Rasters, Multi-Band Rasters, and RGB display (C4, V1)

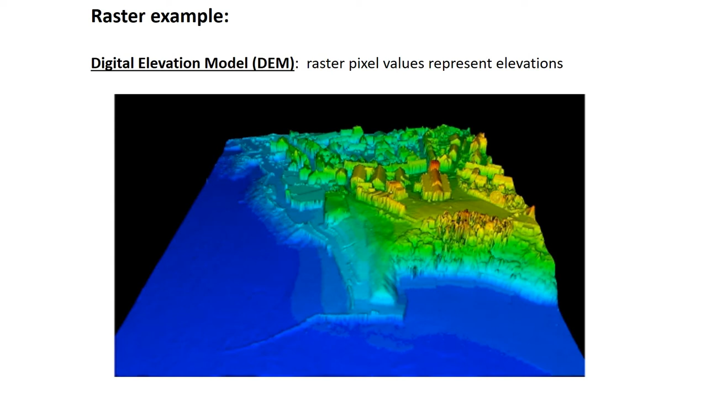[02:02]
surface either in meters or feet and so when you look at the raster as a whole you see a map of land surface elevation there's a name for that it's called a digital elevation model or DEM here's another example how about climate data we